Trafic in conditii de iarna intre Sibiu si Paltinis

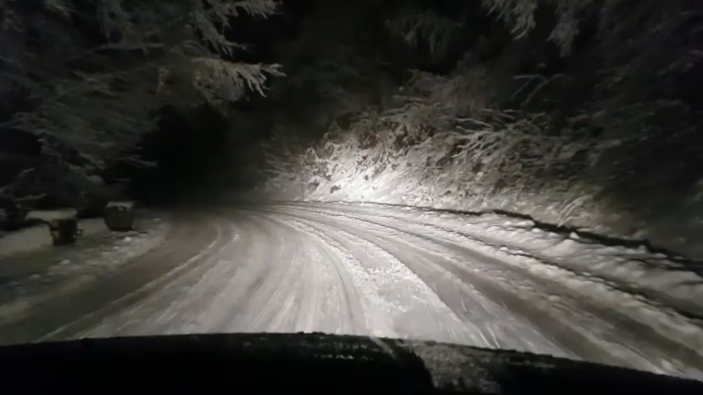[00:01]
Ne aflăm pe drumul spre Păltiniș, este ora 12 și un sfert
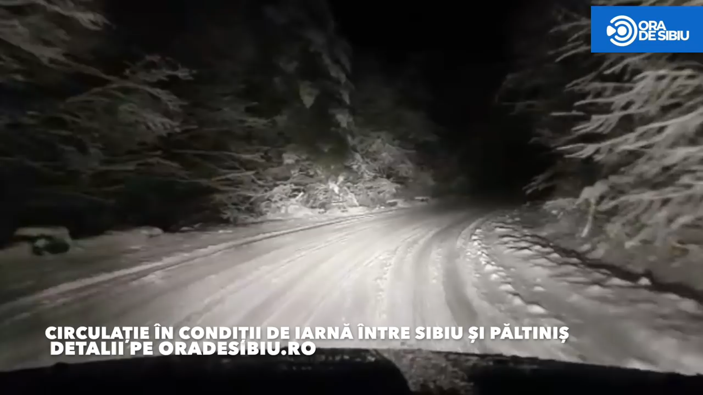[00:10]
noaptea și nu e pic de urmă, de plug, de nimic, nu au dat cu nimic, e sticlă pe jos, ninge de, nu știu, de 12 ore, ceva de genul și nu, nu e dat cu nimic, tocmai am trecut pe lângă vreo 3 mașini care au rămas, au rămas blocate, în gheață,